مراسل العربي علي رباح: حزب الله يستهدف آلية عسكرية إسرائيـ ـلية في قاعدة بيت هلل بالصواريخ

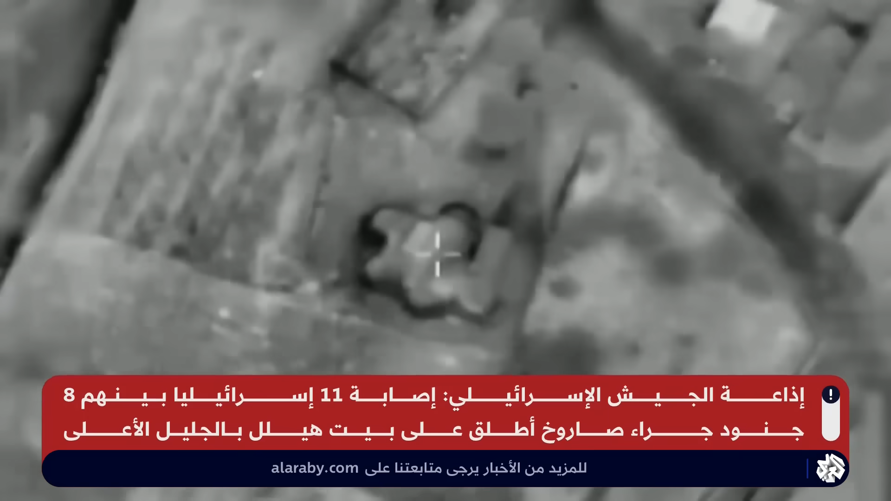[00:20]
الحزب في بيان أنه استهدف بالصواريخ آلية عسكرية إسرائيلية في قاعدة بيت هلل وأوقع طاقمها بين قتيل وجريح
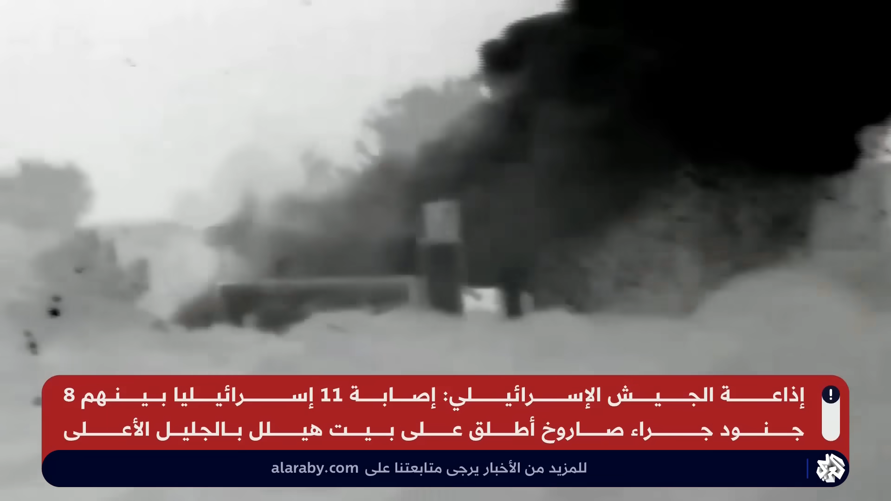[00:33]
ينضم إلينا من مرجعيون جنوبية لبنان مراسل العربي علي